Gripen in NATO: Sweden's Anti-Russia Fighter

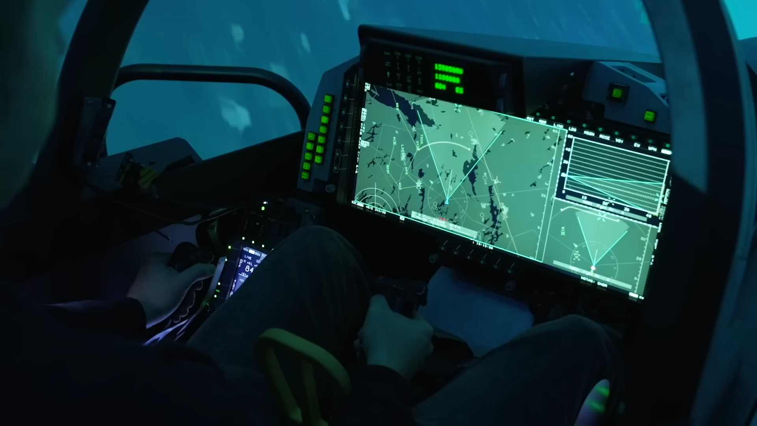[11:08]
and one large wide-angle display in Gripen-E, Echo.
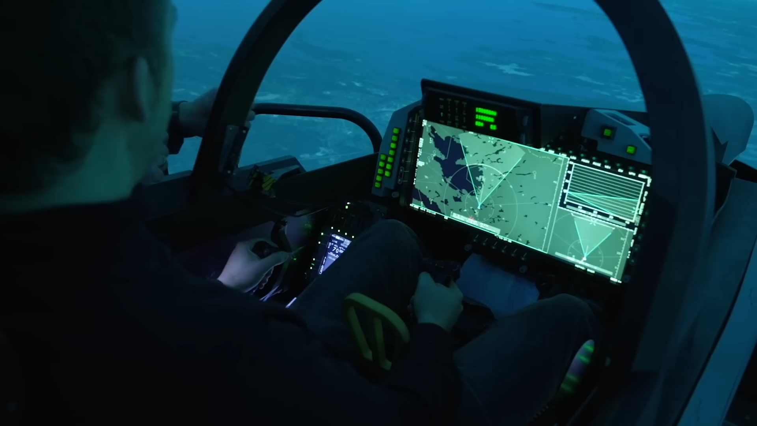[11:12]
What appears strange at first, after all, where is my six-pack, does become an intuitive solution on closer inspection?
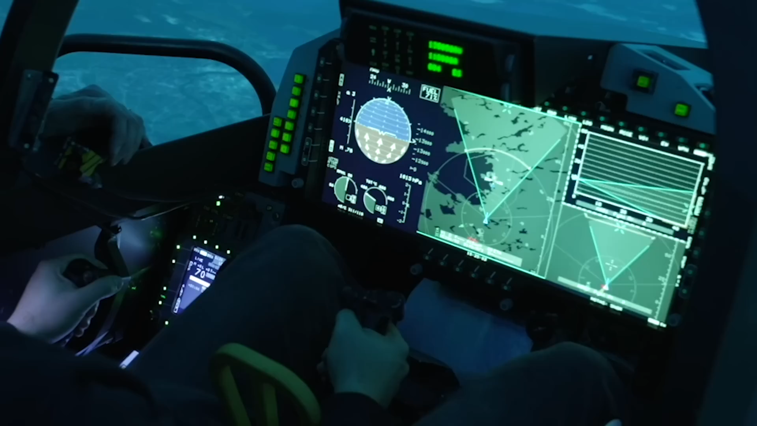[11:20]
The whole display is optimized for the mission, building up that situational awareness before takeoff and throughout the mission.
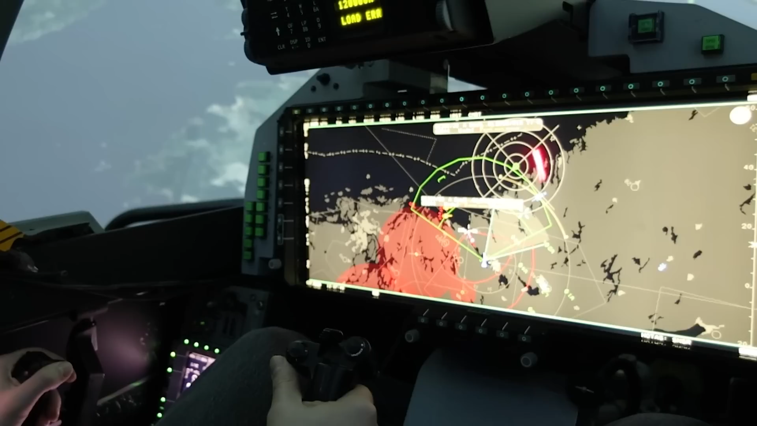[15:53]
A arguably early and already existing example of this is like displayed threat zones that show adversary missile angles, right?
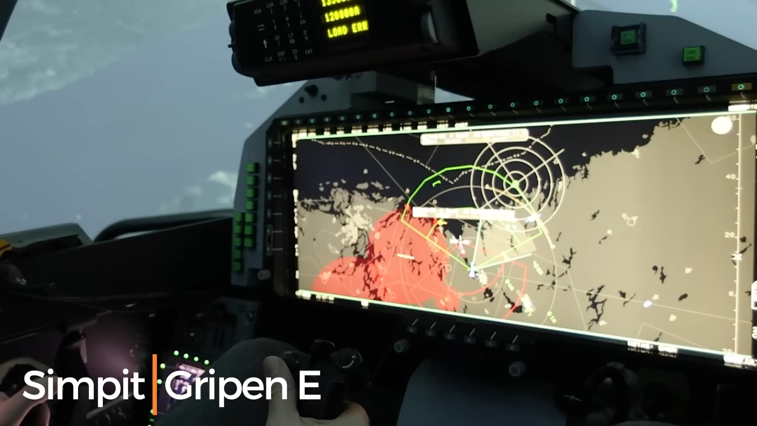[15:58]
It doesn't decide for the pilot on how to fight, but it does inform them. In the future, data libraries making patterned predictions can place pilots one step ahead of the adversary.